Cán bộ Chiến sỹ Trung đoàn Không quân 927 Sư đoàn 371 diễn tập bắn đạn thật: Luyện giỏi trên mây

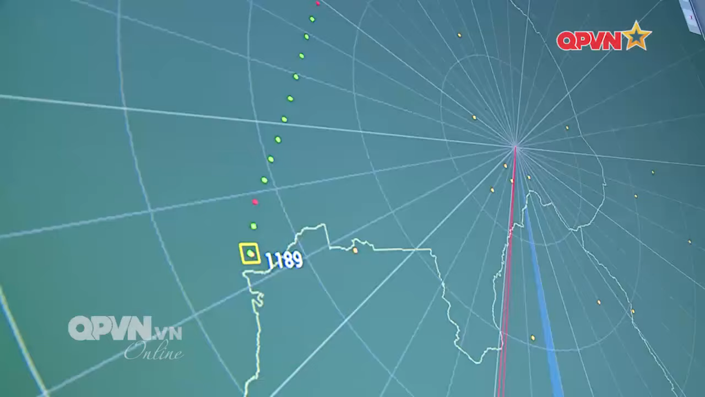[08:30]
khi đặt tại địa điểm giãn chiến Đã phát huy tốt khả năng Giúp các chỉ huy bay nhanh chóng phát hiện mục tiêu Dẫn đường cho phi công
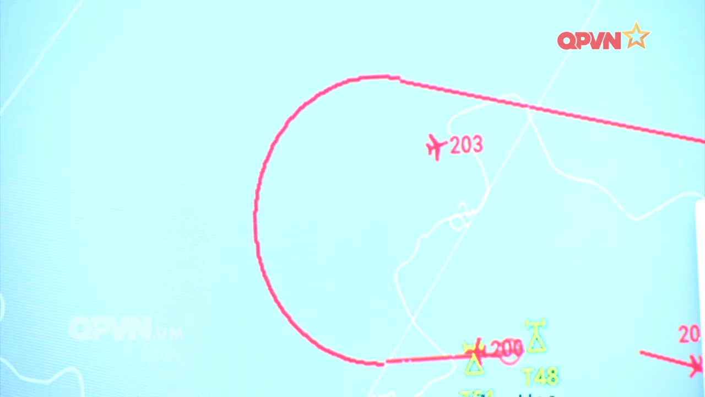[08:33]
lựa chọn thời cơ Và góc bắn thích hợp Để tiêu diệt chính xác các mục tiêu
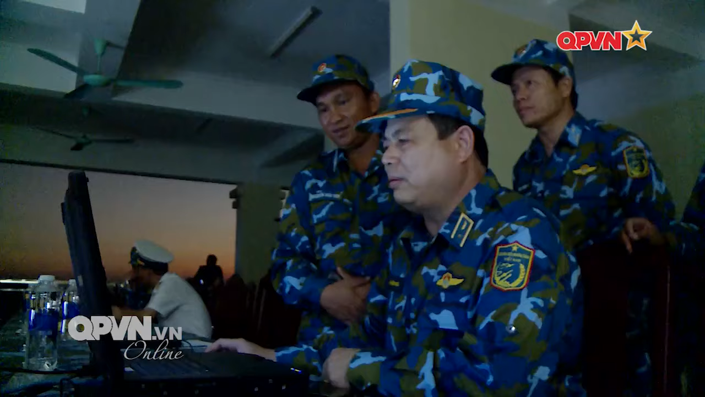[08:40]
Đã chứng minh rõ ràng Thông tin chỉ huy tiêu động và radar quan sát Mục tiêu một đất độ
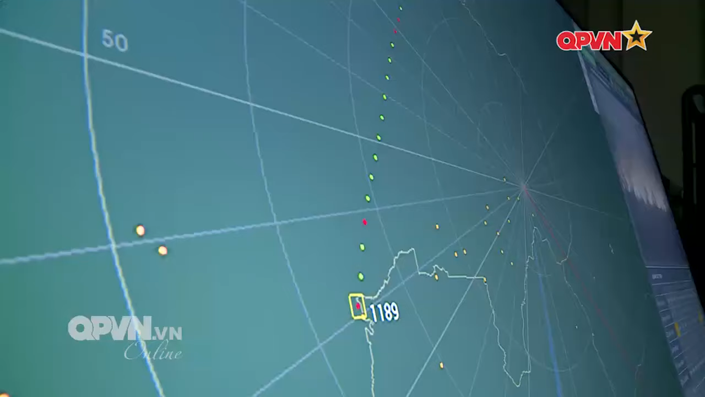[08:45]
cao thấp Đã phát huy tốt dụng rất tốt Chỉ huy bay chỉ cần ngồi quan sát trên bàn hình Và qua lơi không đã chỉ huy được hết máy bay Đây là một